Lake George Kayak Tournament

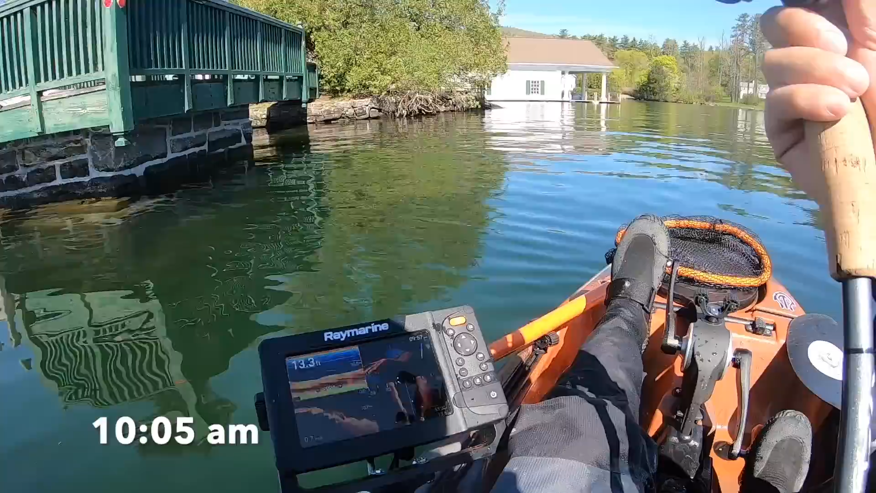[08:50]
A bunch of little ones by this dock. A bunch of dicks.
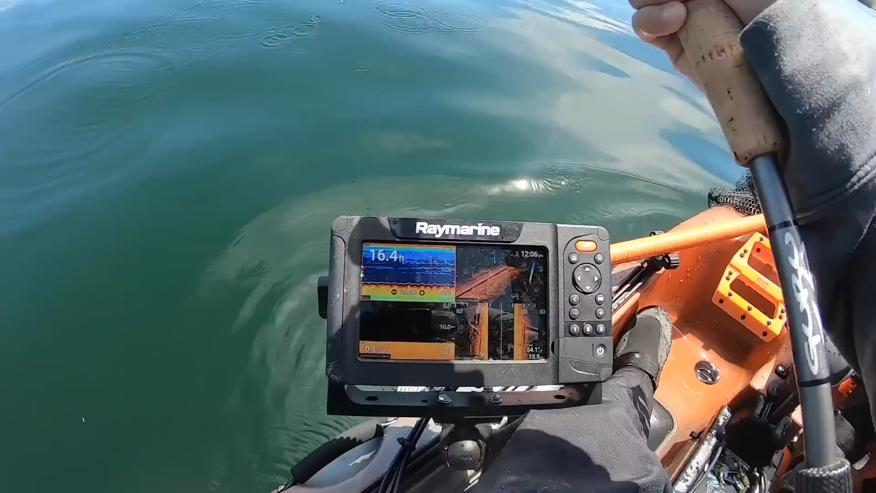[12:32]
On screen: depth 16.4 ft
I cast it there because look what I saw on my side imaging. Rocks.